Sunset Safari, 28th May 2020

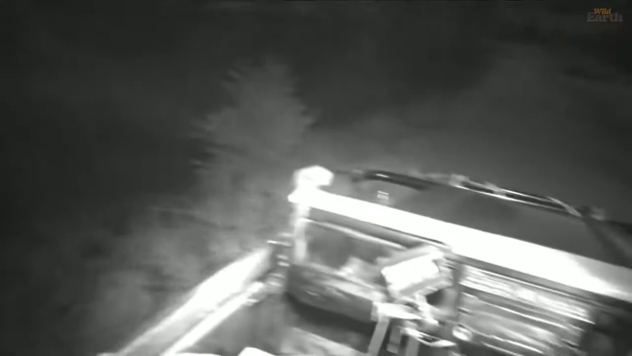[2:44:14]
Just saw his eyes, but it's quite cool with the buffalo.
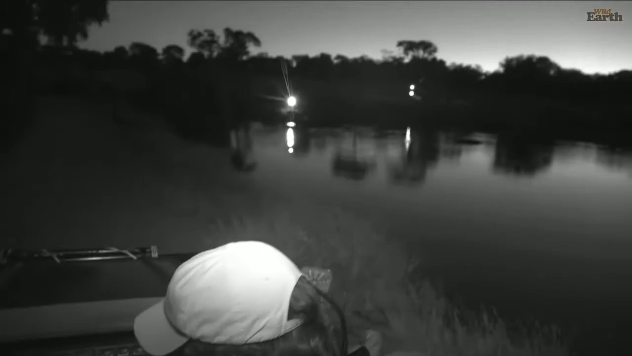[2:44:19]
They're actually lining up in front of the light that's kind of works for the infrared, for the dam cam.
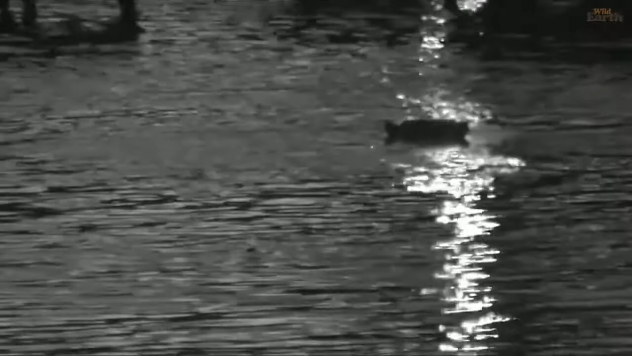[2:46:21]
I can see they're still coming up from Twin Dams Road. So we're going to get quite a lot more arriving as we sit here. What I want to do, Alex, I'm going to just go forward a little bit just to get this light out of the frame, because it's going to mess with Alex's shot quite heavy.
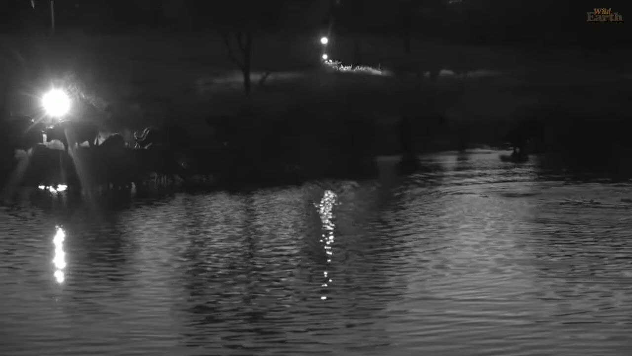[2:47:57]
Look at him, he's going closer again.
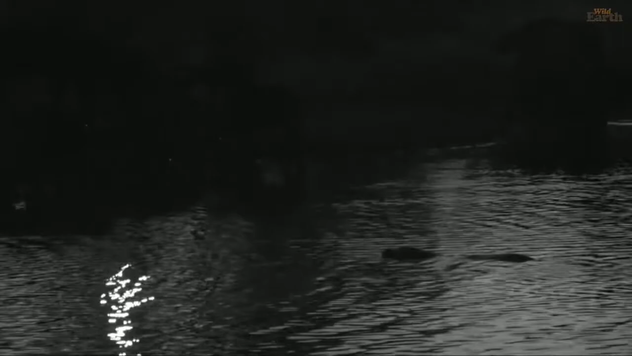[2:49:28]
Nkumas are here, no buffalo. Nkumas are gone, buffalo everywhere. It's a weird dynamic at the moment.
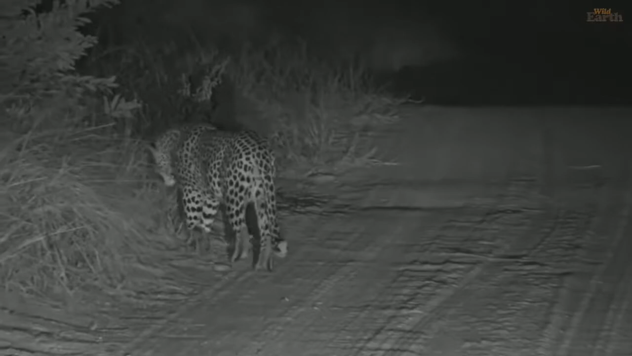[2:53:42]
None other than Hukumuri walking in front of us. Busy marking his territory. He just gave a territorial call a few moments ago. Hopefully we get to hear it again.
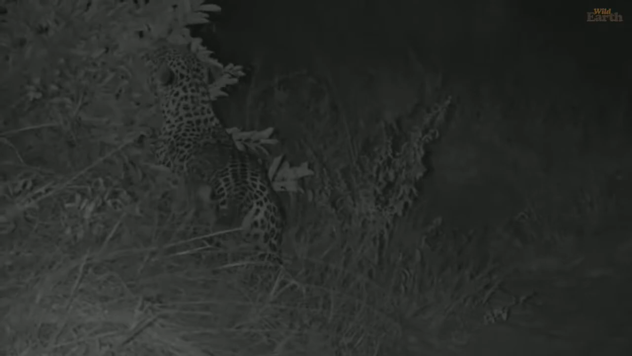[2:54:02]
Super, super happy that we managed to find him. The last couple days since he left his kill, I saw his tracks in different places. And then this evening we thought we'd give it one last try in that region, and it has paid off.
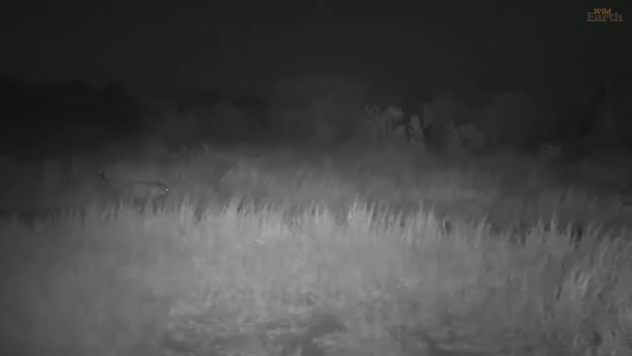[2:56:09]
Michelle, you say that walk, only the hook. I agree. It's got a very unique walk. That ragged face of his, worn by many epic battles.
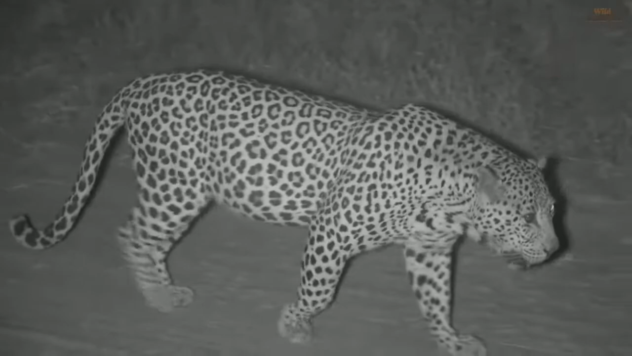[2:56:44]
How many cubs has he sired? How many fights has he been in? Fights with other leopards to keep his territory, perhaps expand. How many animals has he caught? How many injuries has he sustained in the hunt? This boy's got a few stories to tell. Dave, come in, Dave.